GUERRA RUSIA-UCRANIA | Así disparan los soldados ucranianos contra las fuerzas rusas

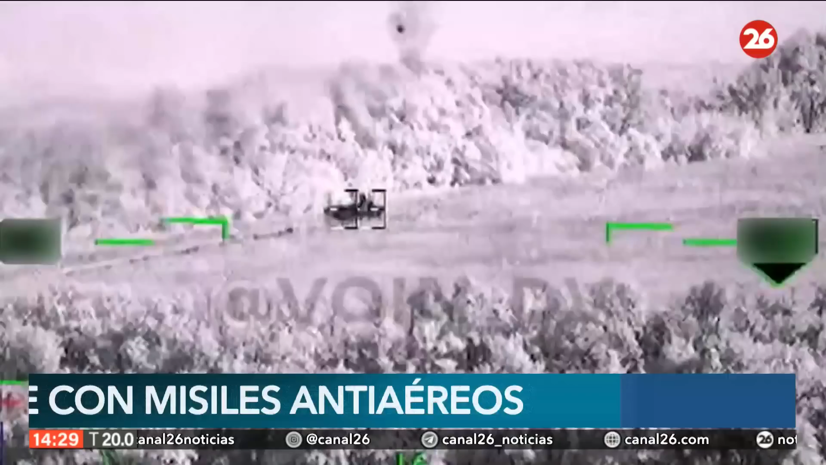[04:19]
Permítame y le cuento lo que ahora estamos, de lo que estamos siendo testigos oculares. El K-52 destruyó el sistema de misiles antiaéreo Koljatsky, Estrela 10, esto en la cornisa de Bremevsky. Imágenes de la guerra que nos permiten entender cómo sigue la situación en Ucrania.
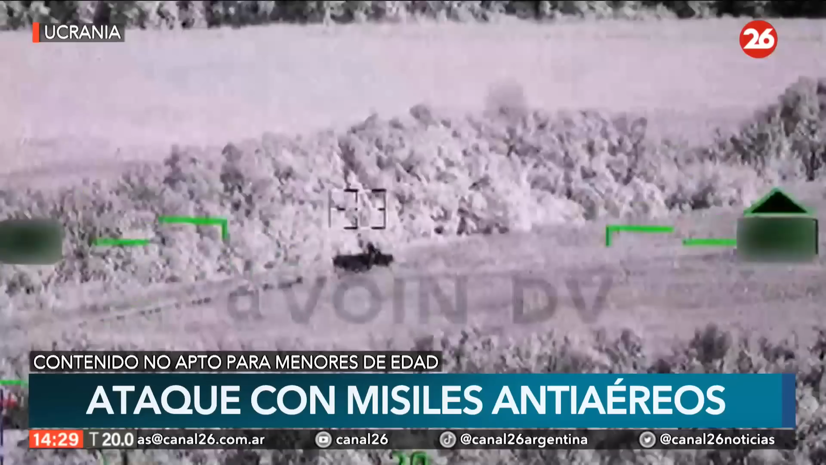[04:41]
Imágenes que no sé si usted está de acuerdo conmigo, parecían sacadas de un videojuego y hoy lamentablemente representan la realidad de dos naciones que no logran encontrar un punto medio, donde el hambre de poder y ganas de territorio ha llevado a la muerte de innumerables civiles, bajas de soldados y destrucción total en ambas naciones.